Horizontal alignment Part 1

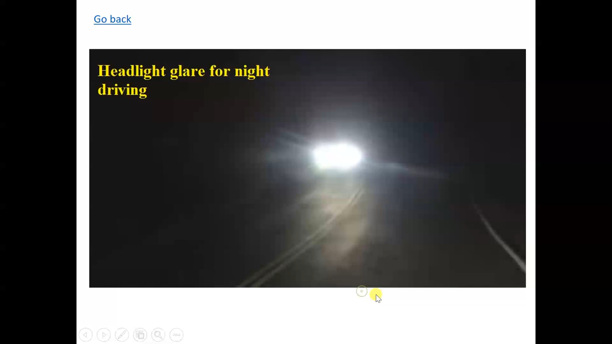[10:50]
So you look at that. The this if you come up, you drive along this road in the dark, in the and then there's this glaring headlight. So sometimes it can blind your eyes. You can't see properly. So the thing that you need to sort of dip down. But on the stretch is a problem. But straight on a straight stretch is a problem. But it, on a curvature, you the because of the headlight doesn't point to you directly.